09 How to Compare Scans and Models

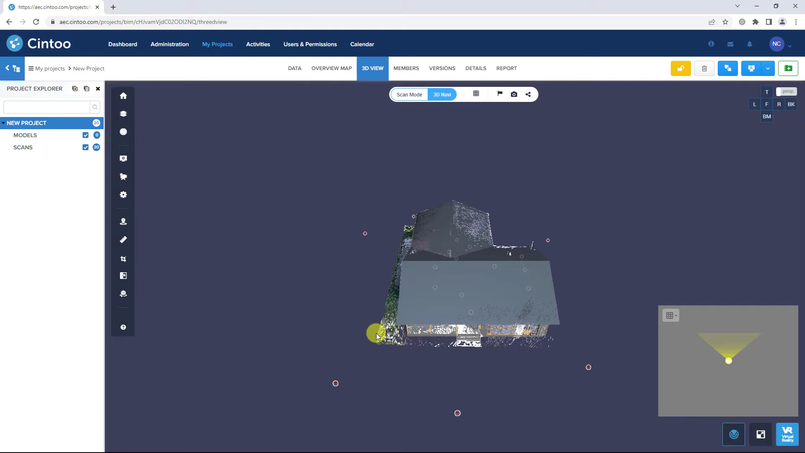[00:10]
Make sure your models and scans work zones are checked in the Project Explorer and the data is visible in the 3D view. Select a scan location to enter scan mode.
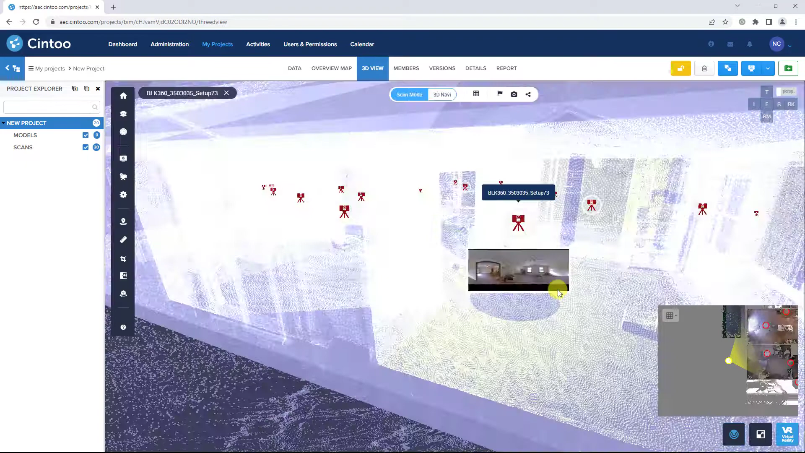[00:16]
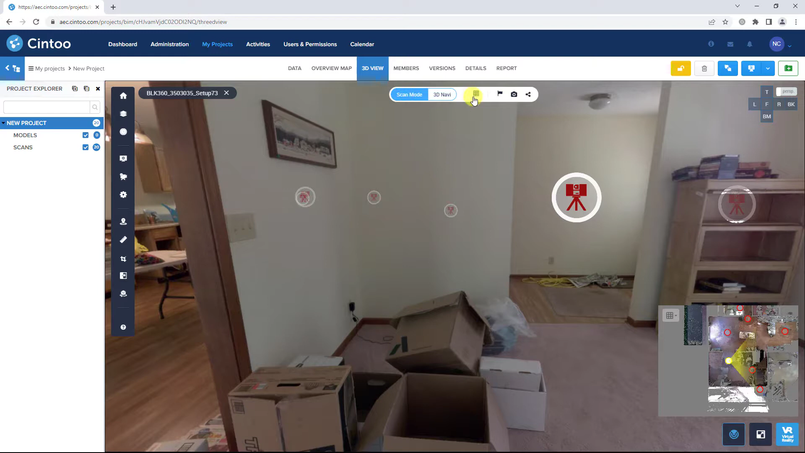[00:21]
Use the 3D surface or 3D RGB mode to see the high resolution mesh along with the model data. Open the comparison tool and toggle the display units as needed.
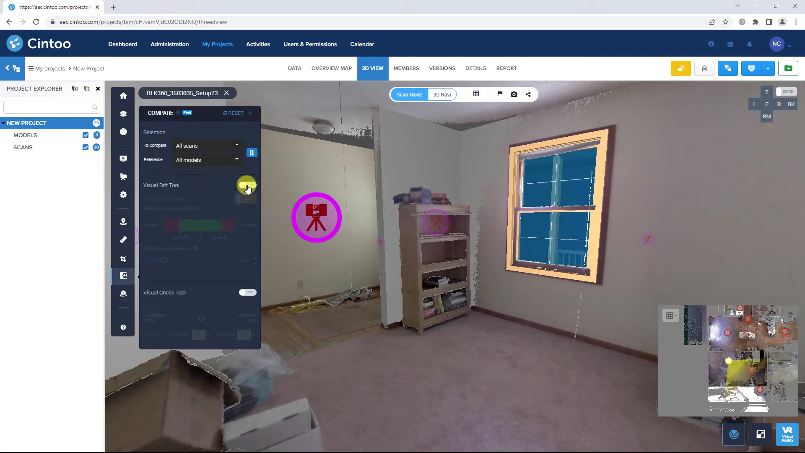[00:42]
You can set all scans to compare and all models as a reference and toggle on the visual difference tool to see a colored heat map showing items that are missing or misaligned between the data sets.
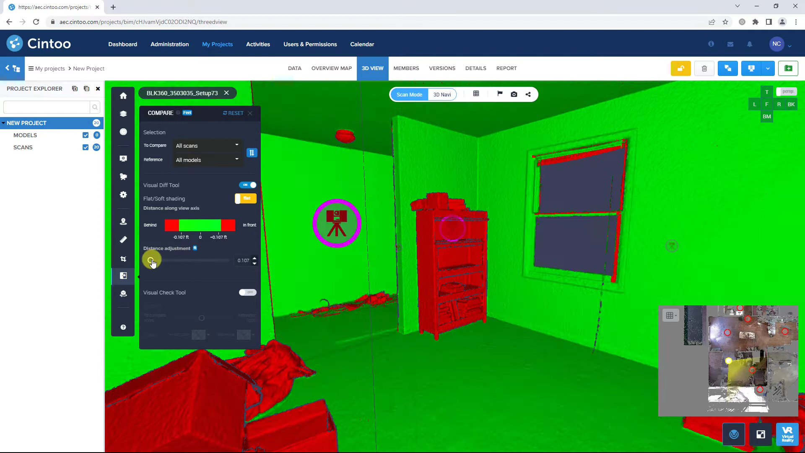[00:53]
Use the distance adjustment slider to adjust the tolerance range or you can type in a specific value.
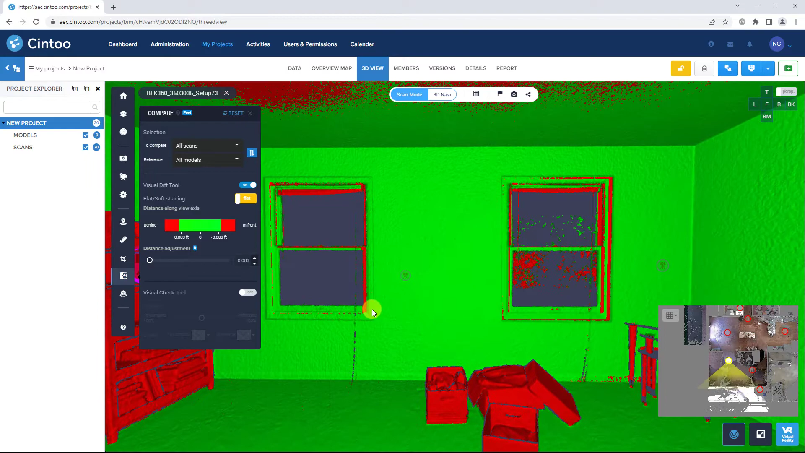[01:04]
You can navigate around your project scan-to-scan by clicking the scanner
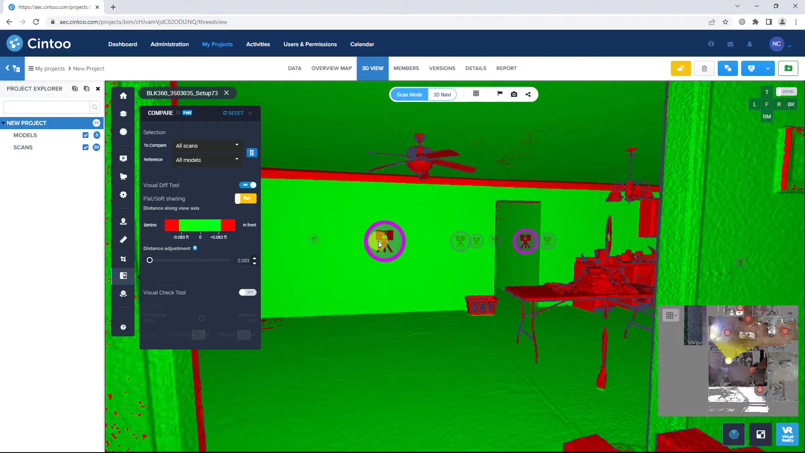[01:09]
icons and toggling on the visual check tool,
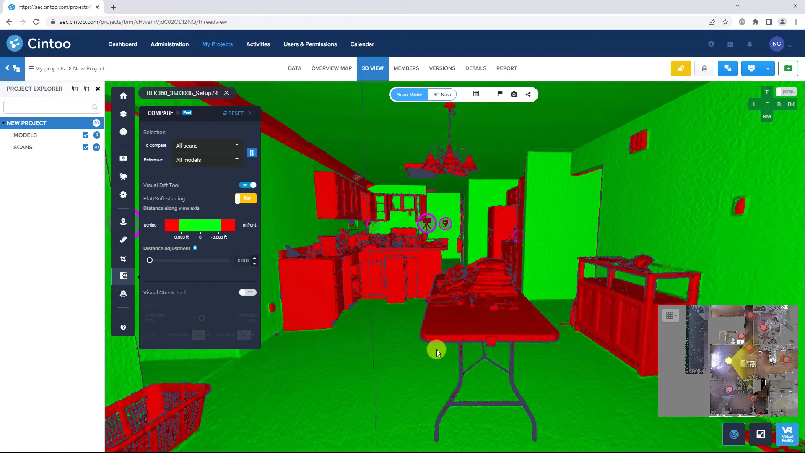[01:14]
you can use the slider to isolate just the scan data or just the model data.